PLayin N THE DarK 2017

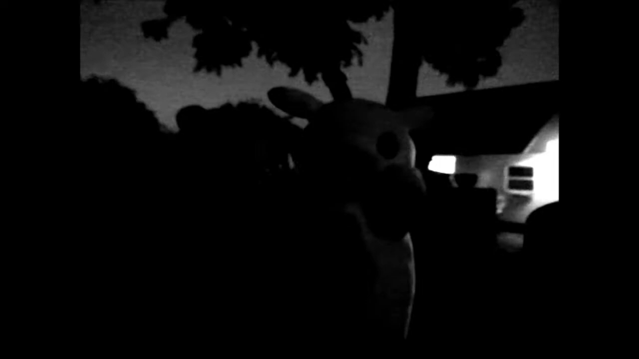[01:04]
No, come come come forward Watch the mailbox Oh, there there she is there.
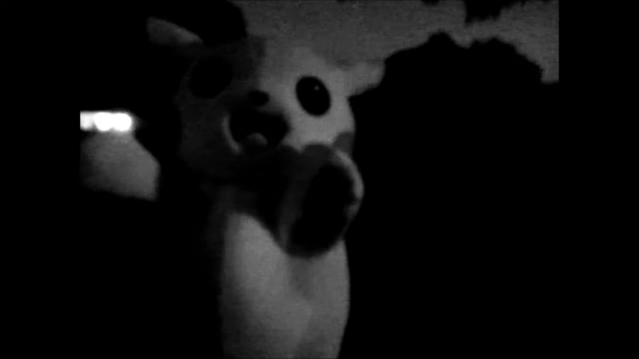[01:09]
I can see you little bit more I see you from the corner of my eyes.
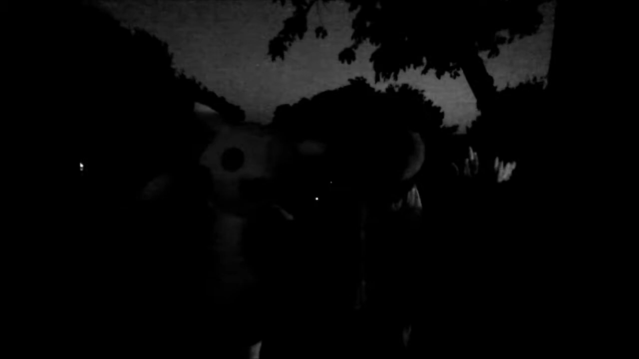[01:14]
Look at the bright the camera there, ma Look it here.